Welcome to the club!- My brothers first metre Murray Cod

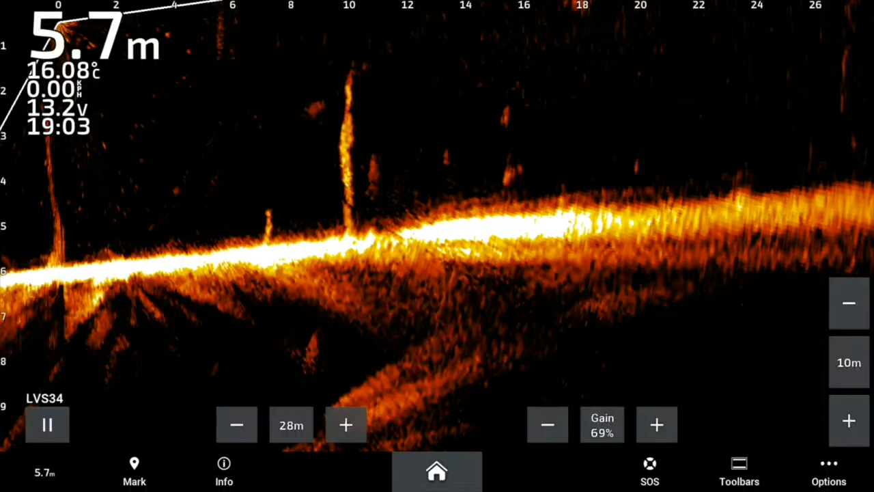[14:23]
On screen: depth 5.7 m, water 16.08°C
Yeah? Yep. You've been caught recently, that one. He didn't even turn, eh? Not speak by, but he didn't turn for it. No, and yet he's flushing those reddies off the bottom. Yeah, he's eating. But he didn't actually eat any of them either, so. No, that's true. Maybe not.
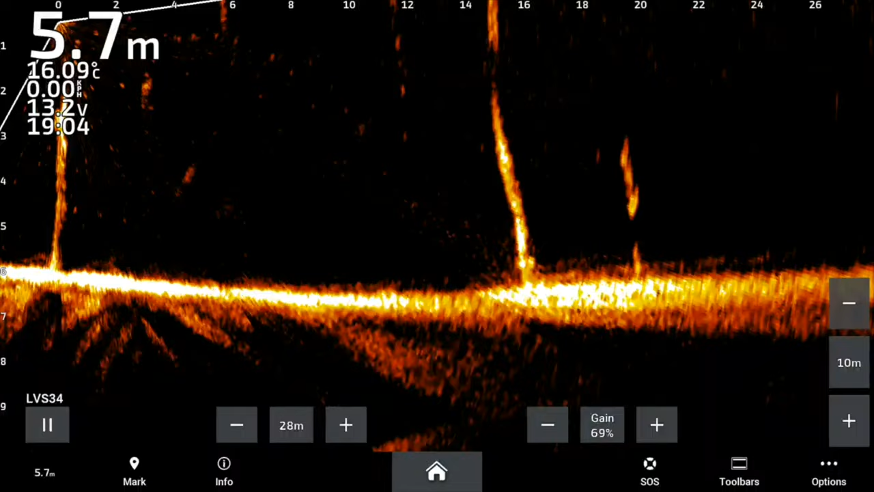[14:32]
On screen: depth 5.7 m, water 16.09°C
Maybe just send him later if you can do it. Yeah. It's practicing. See, when that other one, it would, like, straight away went, oh, I'll have that. Yeah.
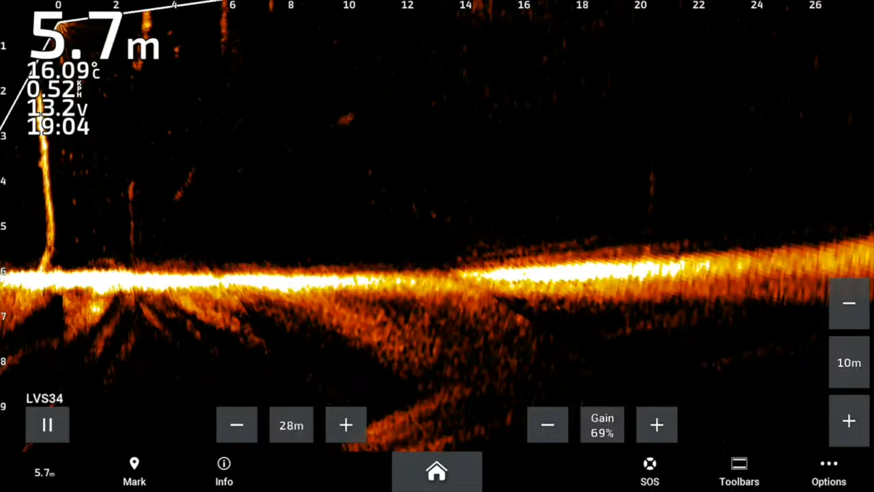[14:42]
On screen: depth 5.7 m, water 16.09°C
Did you cast at that one first? No. No, I went to that one, didn't I? Yeah.
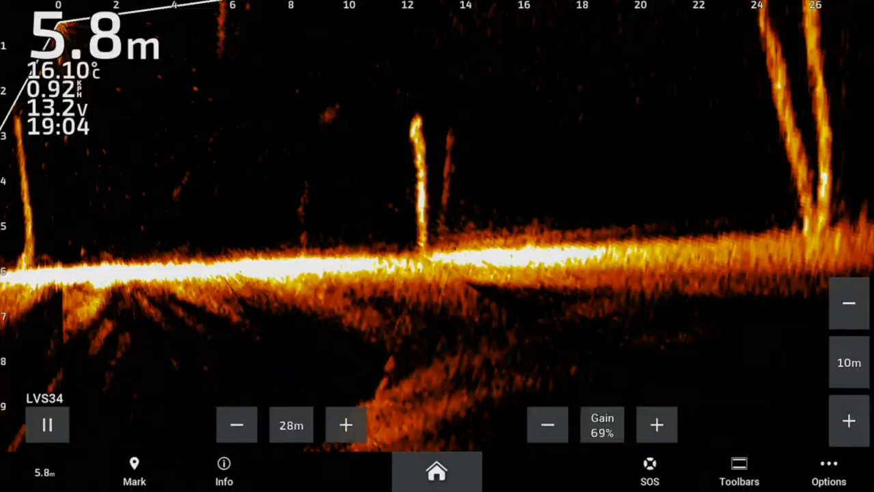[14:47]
On screen: depth 5.8 m, water 16.10°C
I'll tie that tree there, I don't know. Looks fishy. Why is it? Straight out there at the moment.
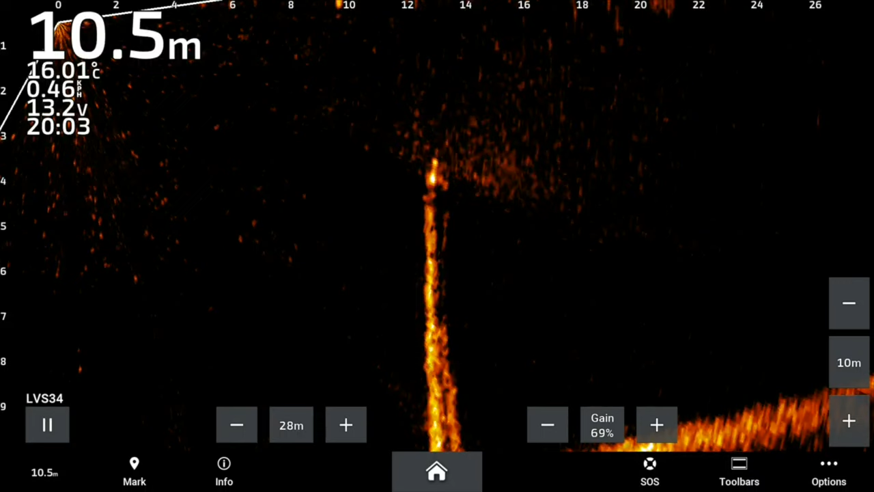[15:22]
On screen: depth 10.5 m, water 16.01°C
bit off, so just keep rolling at that same height there. Okay. Yep. He didn't budge.
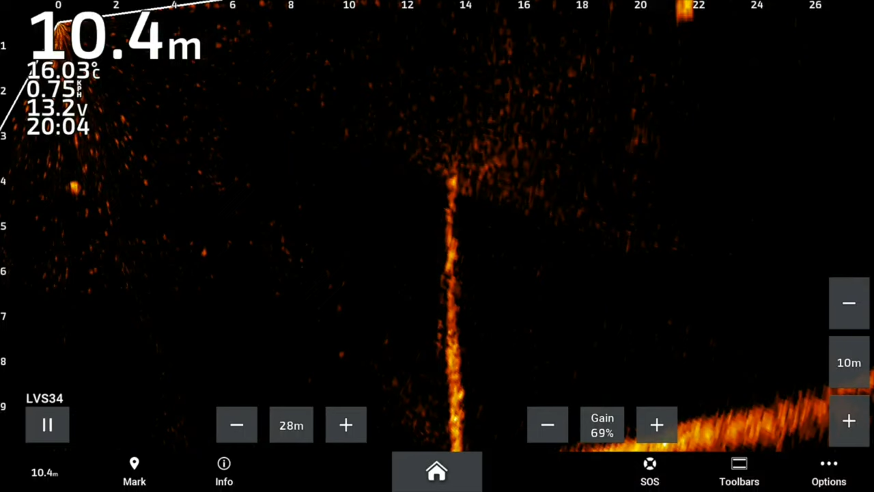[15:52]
On screen: depth 10.4 m, water 16.03°C
That's on mine. Another one under the boat there. Oh yeah. Just see if I can pull it on top of it there. Double hook up, that'd be messy.